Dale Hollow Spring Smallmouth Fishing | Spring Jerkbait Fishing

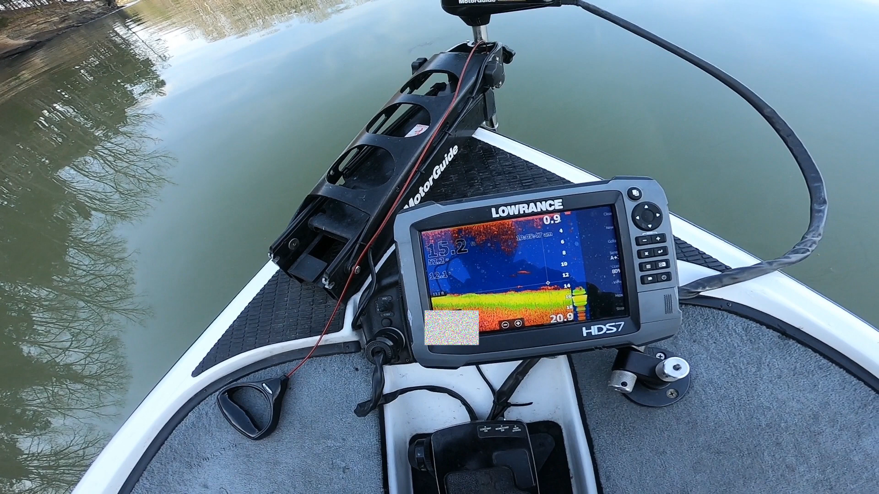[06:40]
it's a good sign to pick that jerkbait up and start throwing it. So just look at this picture here and kind of see what's going on. There's a fish right here.